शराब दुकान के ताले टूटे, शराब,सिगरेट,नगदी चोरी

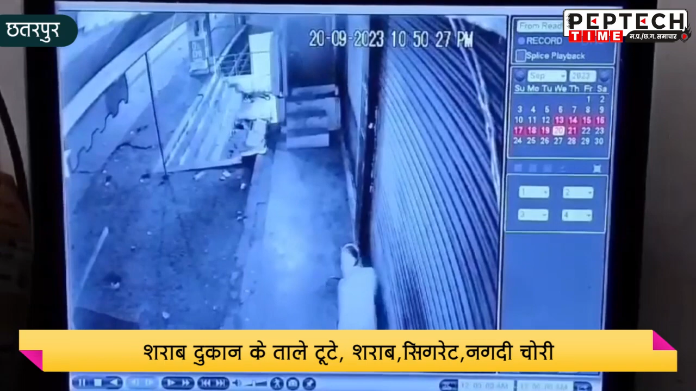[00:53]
اس سی سی ٹی وی ویڈیو کے آدھار پر ماملے کی جانچ کر رہی ہے اس سی سی ٹی وی ویڈیو میں تین یوکوں دوارہ گھٹنا کو انجام دیے جانے کی اس تھیتی اس